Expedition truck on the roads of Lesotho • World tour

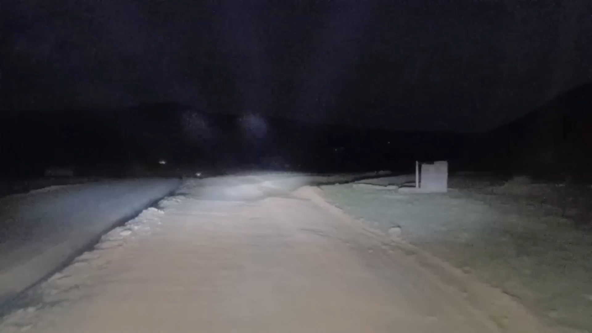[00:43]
I was worried that we had to find an overnight location in the dark. And indeed that was what happened.